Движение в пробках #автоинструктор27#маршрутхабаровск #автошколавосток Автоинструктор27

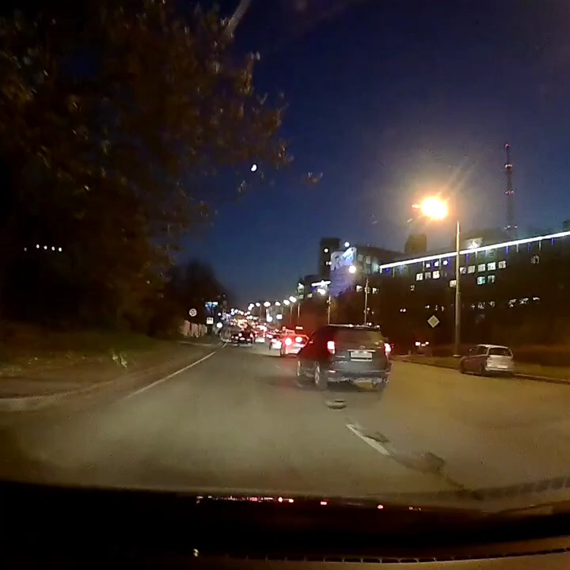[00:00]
Через 600 метров плавный поворот направо Ух ты! Теперь мы вот этот правый поворот Вот пособие для учеников четвертого ряда Переставится вправо. Ну давай попробуем Да давай, у меня же помеха. Давай, давай
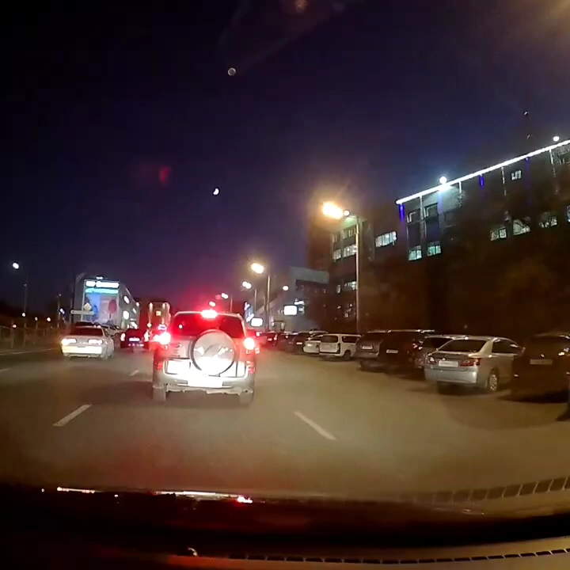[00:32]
Перестроились Идея так поворот наш Не, мне все равно больше здесь нравится У нас бы запипикались, да, Наташа? Мини-маркет Они так Elite